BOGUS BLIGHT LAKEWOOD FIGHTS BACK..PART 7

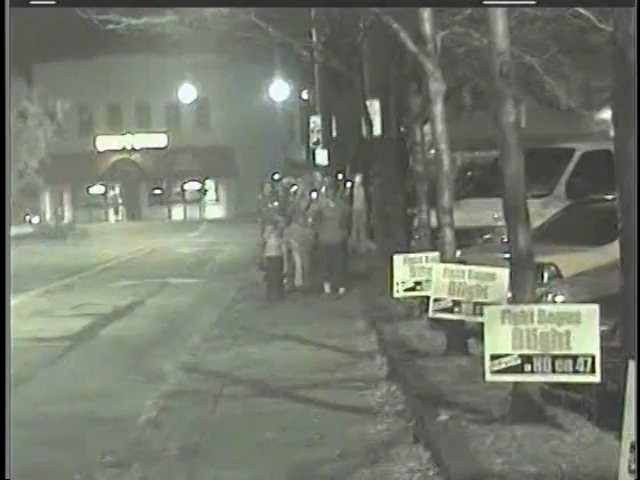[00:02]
The people are marching across the bridge. This is the night before the election.
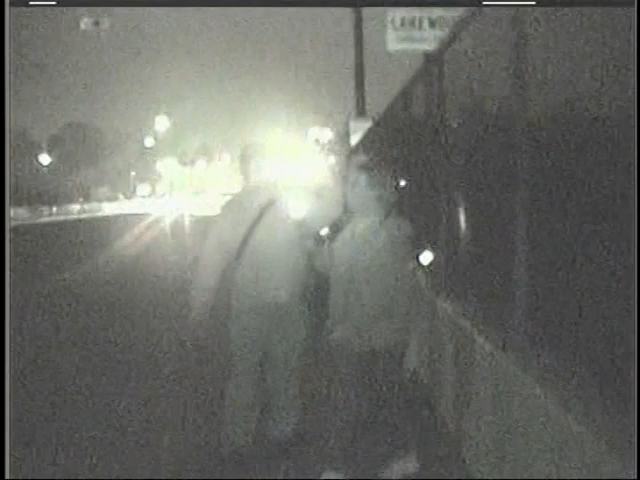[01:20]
People are walking across the bridge, marching against the bogus blight and a corrupt government that doesn't care about the people. They care more about the bottom line.
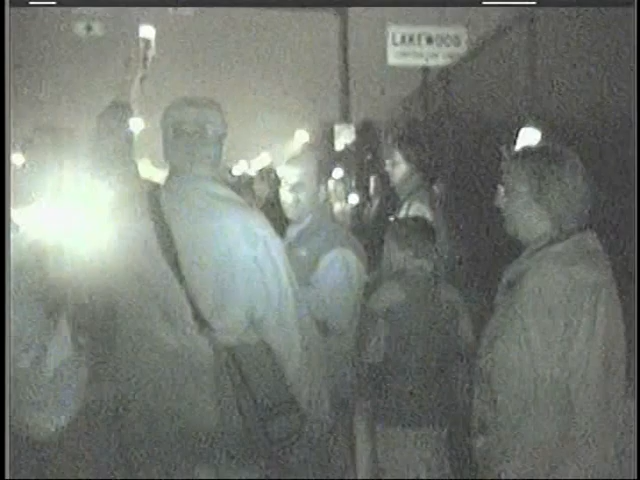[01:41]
The people are getting support by the motorist that believes that a man's home is his right. Just because you got something and you worked hard for it don't mean that no one else has a right.
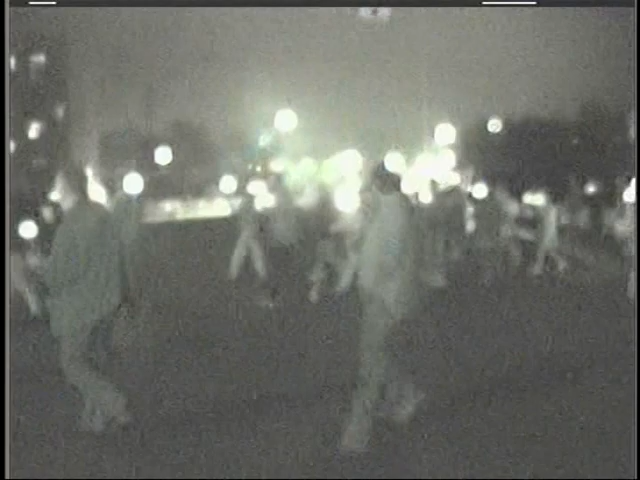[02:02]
Crossing the street right now, the bridge. Power to the people.